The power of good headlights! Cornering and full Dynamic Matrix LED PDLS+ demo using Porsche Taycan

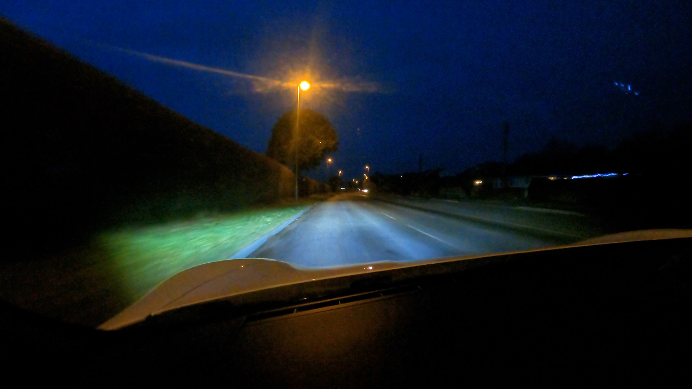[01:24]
Now this is already a level up from the base headlight apparently, so this has got cornering headlights and whilst we're on a section of road like this with street lighting, it actually creates a very flat level beam pattern. It doesn't go off on the left hand side, it's just a flat pattern when you're traveling in urban areas with street lighting and as we go to sections of road without street lighting, that beam pattern will change. Now it should start lighting things up but there's another car. So it went up to high beam and now it's dropped it because there's a car coming the other way. So it's automatically going up to its full, what I call the high beam or main beam and it drops it when a car comes the other way and there's a car in front of us at the junction now so it won't lift it up.
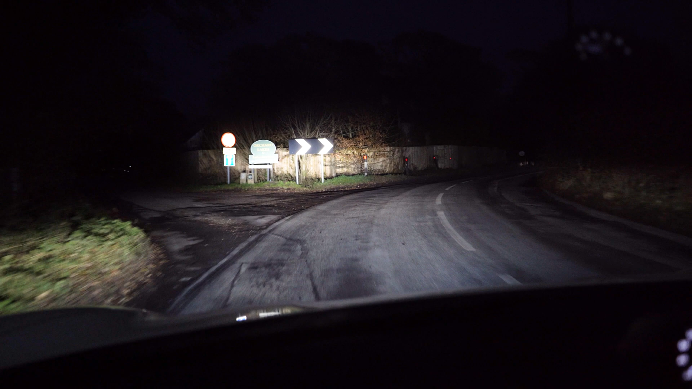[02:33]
it's dropped it down nice and quickly so we don't blind anybody. We've got a tint up on the left hand side so I can see the hedgerow and as I go around the corners I'll try and demonstrate how the headlights actually turn so they turn around the corners nicely with the steering and they're very good there we go and it's now lit up the whole road nice and bright I can really see everything and then bang drops it down but with an upward tilt on the left hand side so I can still see the hedgerow.
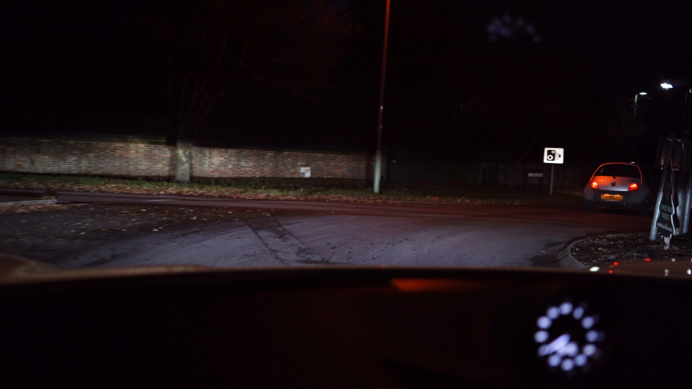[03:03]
I'll try and show you the cornering so you see the headlights actually moving with the steering there they sort of split apart and then as I go to the left you see the headlights turn over to the left hand side. Let's follow this car in front so it can't give me any of the high main beam because there's a vehicle in front so they stay low in a dip beam pattern but they're still doing the cornering but we can't get here any spread up to the right hand side and left hand side because the vehicle's in front so it's just staying in dip pattern albeit of that tint off to the upward side on the left hand side.
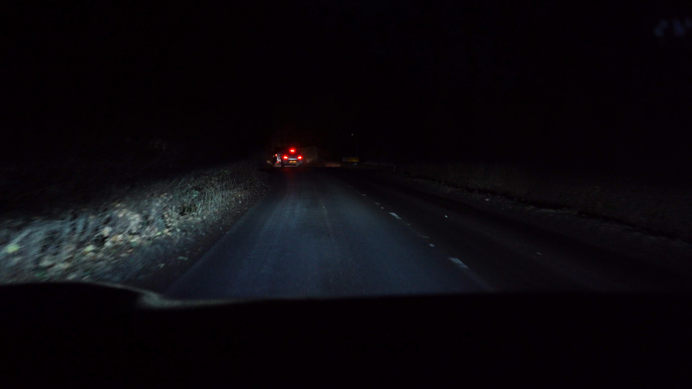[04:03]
self-leveling headlights is when the I can literally see the edge of the beam pattern isn't going above the rear bumper of that car in front so it's not shining into their car and not blinding them in their mirrors. We go around the corner you see the headlights really turn around that corner giving me good visibility. See the pattern here and you can actually see when I turn the steering wheel how that focus changes even on the full beam and you can see the visibility here is excellent in fact slightly misty I can even see the headlight projection moving slightly so this is great I come around the corner it's shining right round lots of potholes in this road so it's important to see those and not crash down a pothole
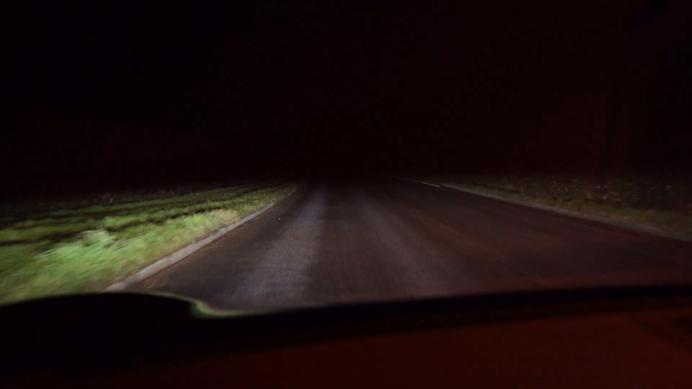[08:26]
uh nice and broad nice and white that's led now we're unlit and you'll see it sort of start doing some bits there's a car coming the other way but look at that broom and now it's creating shadows here shadowing that car is literally making a shadow as that car goes past we're still full beam in front of us here and so it keeps everything is full high beam whatever you want to call it apart from any other vehicles in front of you and
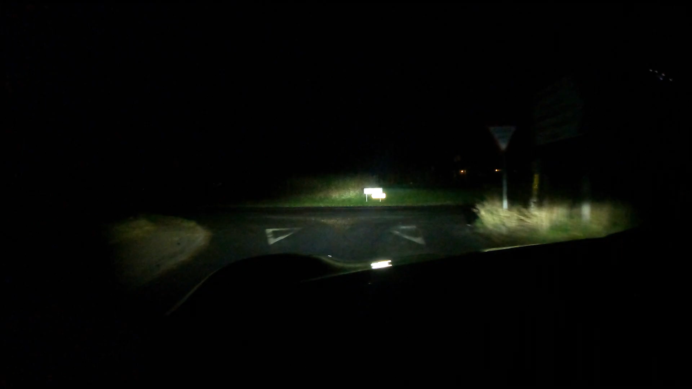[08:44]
it's all automatic and it goes on when you get in the car so it's dropped because we're at a junction and then as we go back into the roads it's lit up leaving a shadow for that car so it's still on full beam at the moment except for that car in front so all the left hand side is lit up fully all the way up that hedge you can see everything there you can see clearly at the junction as i come around the corner they
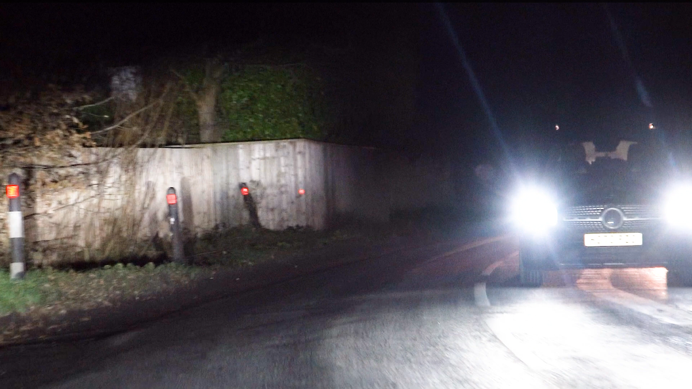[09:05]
come around the corners as well and then it continuously lights up everything it can now that's headlights isn't it
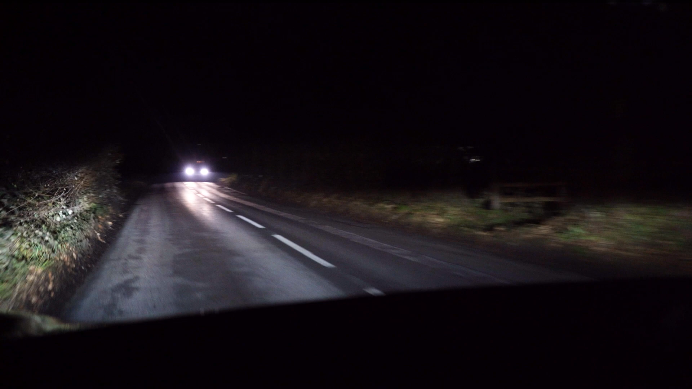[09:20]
here comes the car that's okay we've still got full beam in front of us see how that was still in front of us i could see that building
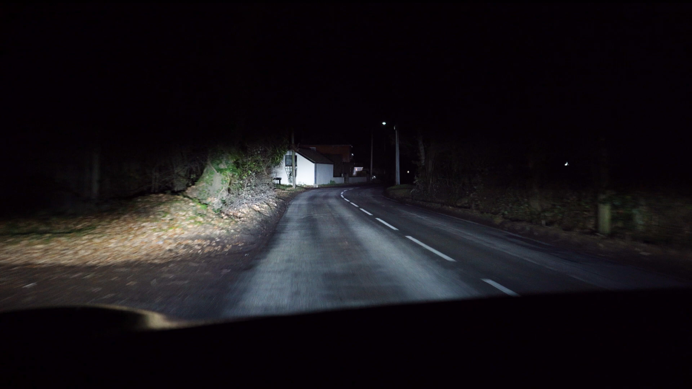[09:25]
even though there was a car coming head on now drop the pattern on the right hand side they've lowered down because there's some cars coming but we're still full beam seeing all that road sign all that fencing i'm seeing this hedgerow and that tree everything is lit up and all continuous automatic and adjusting really quickly so if you're you were in front of me yesterday were you blinded by these lights at any stage no i saw in front of my car you can see the head like yeah they were helping you drive your car headlights that's
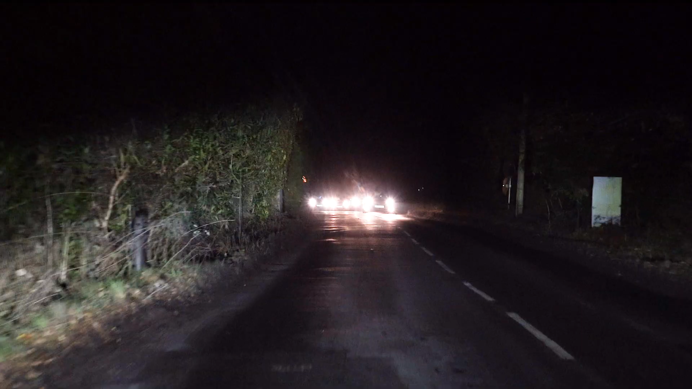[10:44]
car you can see again how much we're just lighting up the side of the road here nicely so even as we go into dip because it's got that full beam going all the way up i can see even now up that hedgerow which the other car wouldn't be able to do it would have had to drop the whole pattern but this can keep the pattern up on the left hand side i hope the camera this is a really bumpy road the tycan's got a great ride quality but this is a bumpy road so hopefully the camera's steady but it also means that because it can keep that high pattern see how it's reflecting every single one of these road signs along this road
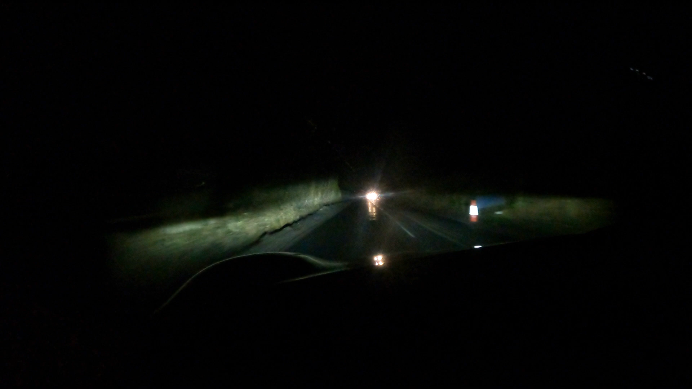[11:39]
good headlights people just do stuff like that just pull out and stop there they're just working constantly they're constantly adjusting and working they would do different things based at different speed and different roads i think they're amazing combine that with the head up display in this car it means i don't have to take my eyes off the road at all there we go drop down but look out it's firing still straight ahead it's still full beam
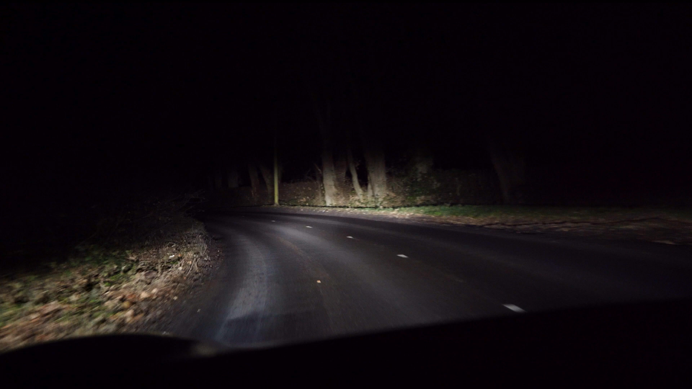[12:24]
because it's sort of illuminating segments rather than moving the whole thing i think is what's doing give me some light boom there we go
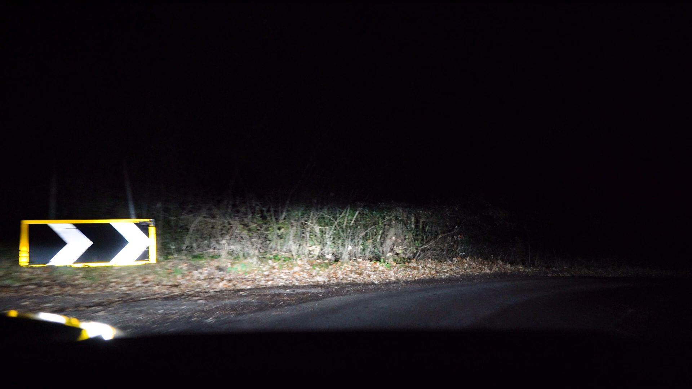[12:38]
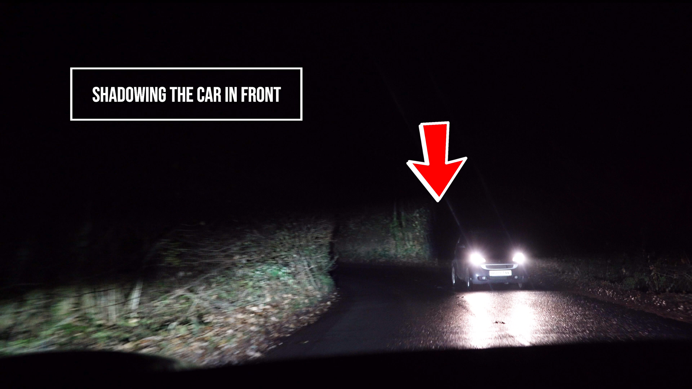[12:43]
so the probably most impressive when you're following another car because you see that constant shadowing effect so let's try and get into a situation where we're doing that
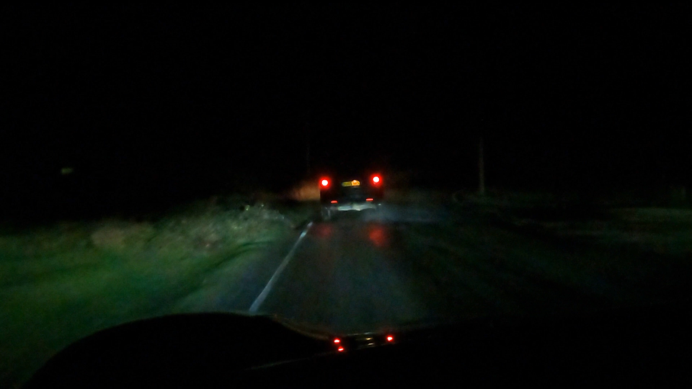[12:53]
so see these segments move as he's moving can you see that how
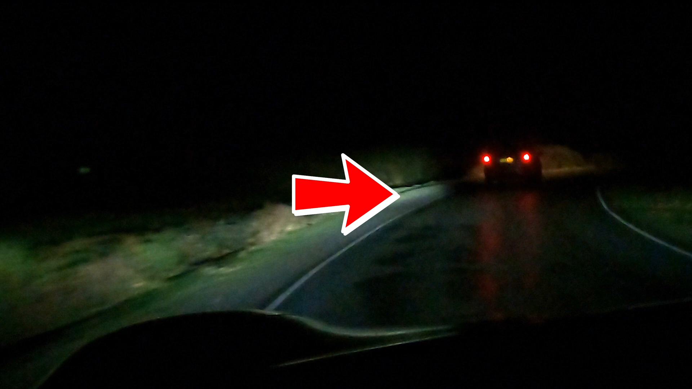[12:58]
that shadow right near the back of his car and so he's thinking why these lights going
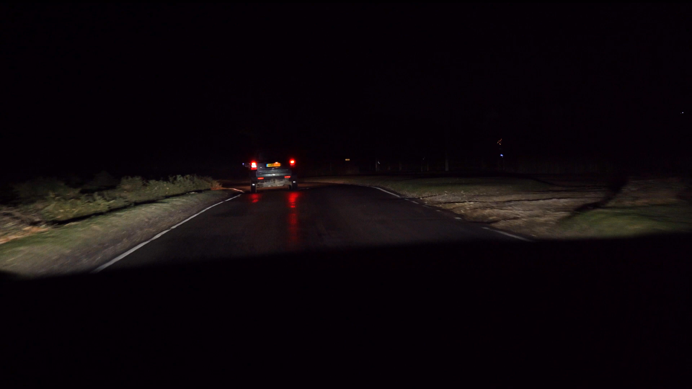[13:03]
past me and then you'll see it here on the right and there's a car coming it drops it down and you see it on the left now
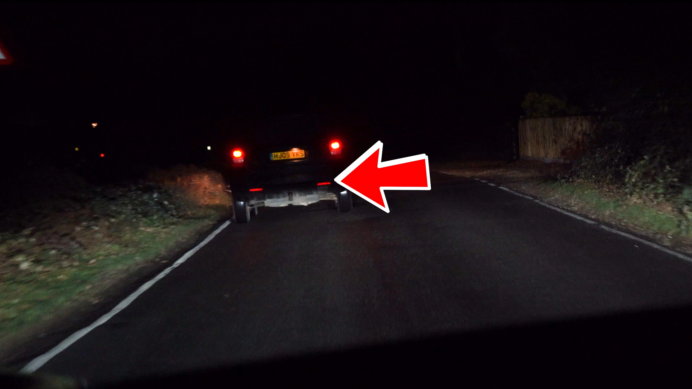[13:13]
and you see it on the right literally tracks him around the corner and i can see that red draw over there in front of the car in front you see that's keeping really close to that other car as well so imagine there's an animal badgerunner out there if it was just a flat pattern you wouldn't see up into those hedgerows and the reflections those signs you watch it follow this corner car in the corner
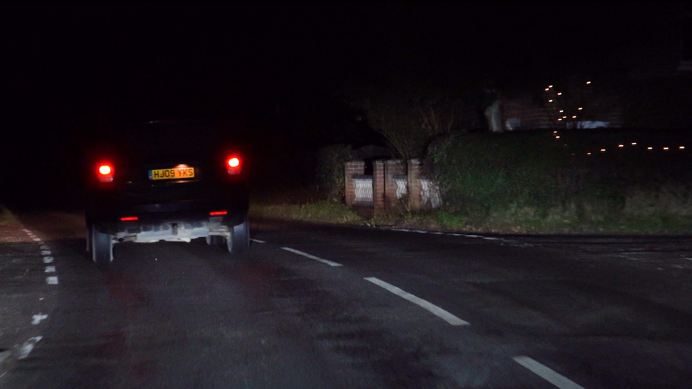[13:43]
see that shadow it's hard to know what the camera can pick up i can see really well you see like right past that he's put his full beam on now yeah i think i'll be able to stop video but even here on the left hand side all of this is just fully lit right to the top again off to the right hand side now as well so this is exactly the case we've got a box of that car in front but i'm basically on full beam
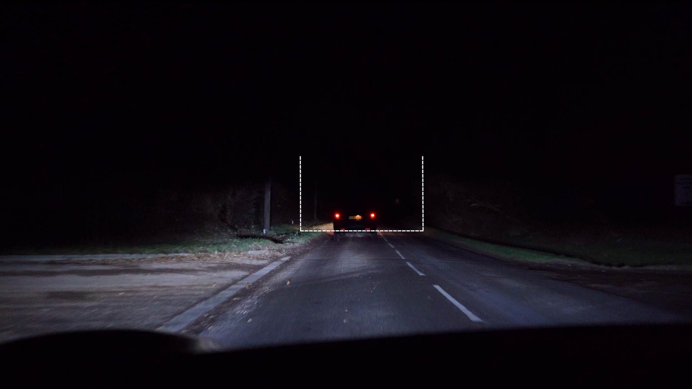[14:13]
you can see right down there right down there see that's a good case i can see that curb because of that as well a little bit of curb that stuck out about headlights look so that's blinding me exactly what it shouldn't be